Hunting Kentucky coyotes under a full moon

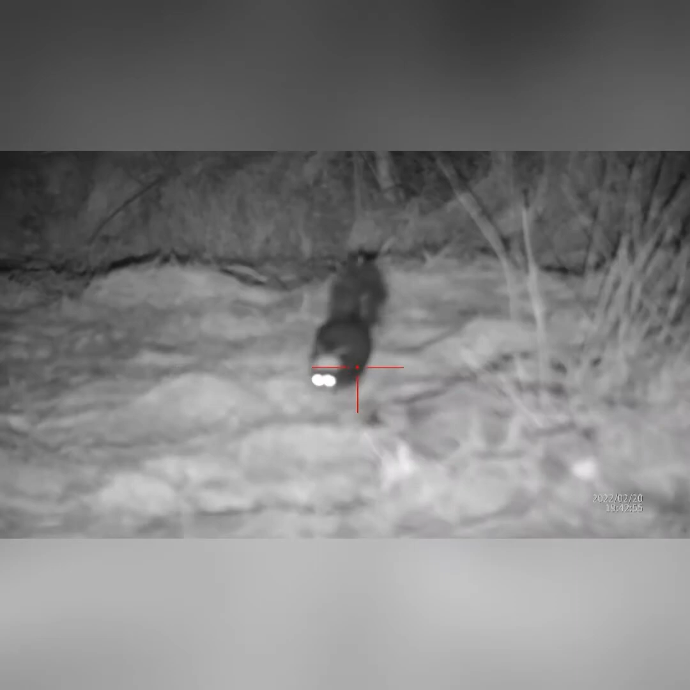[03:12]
A coyote or two coyotes Crashing through And this skunk comes out And we didn't want to be Just absolutely sprayed And ruined for the night
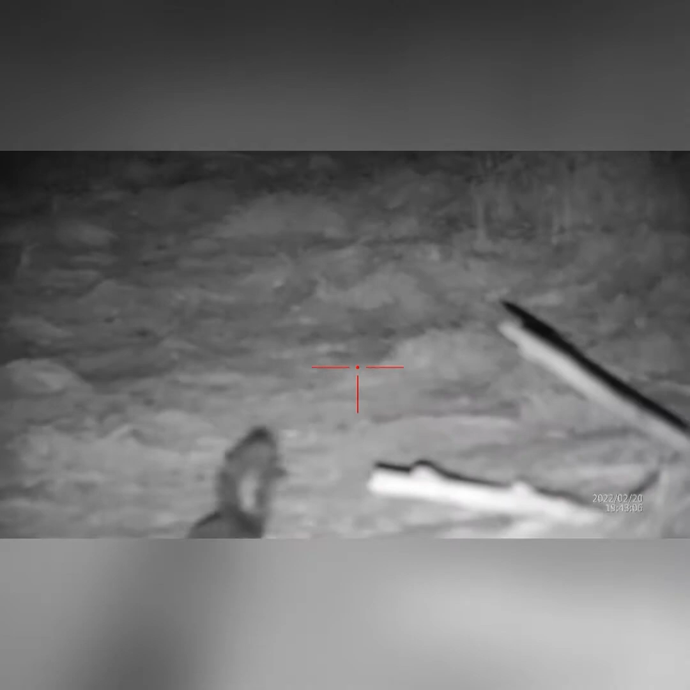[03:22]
Trevor's ten yards away from me Throwing sticks and rocks And anything he can find at it I'm making noise Trying to get it to go away And it It finally turns and goes off But That is one brave
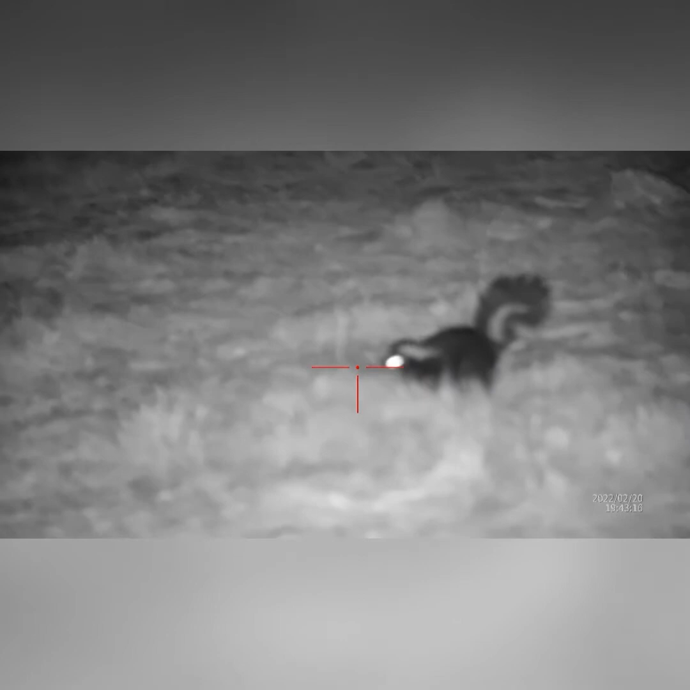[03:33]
skunk To come out to a bunch of coyote fights And coyote vocals And Just didn't care